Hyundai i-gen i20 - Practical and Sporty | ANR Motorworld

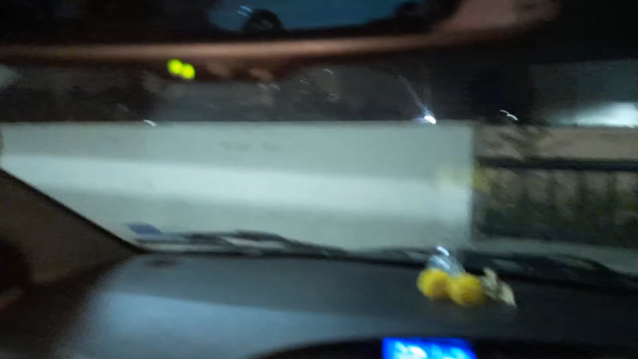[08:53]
uh mirror over here pretty big mirror for what this car is actually needed this